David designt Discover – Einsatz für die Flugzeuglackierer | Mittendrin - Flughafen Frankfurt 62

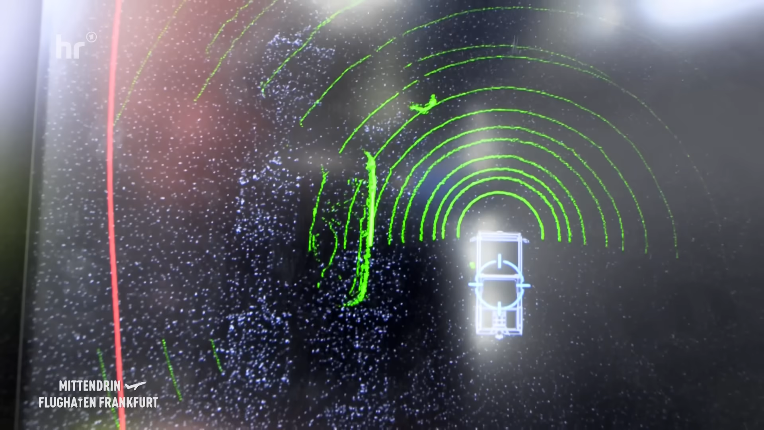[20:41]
Und dann sollte mich jetzt in diesem Bildschirm erkennen als Gegenstand, als Hindernis, was der Lenny einfach aufnimmt.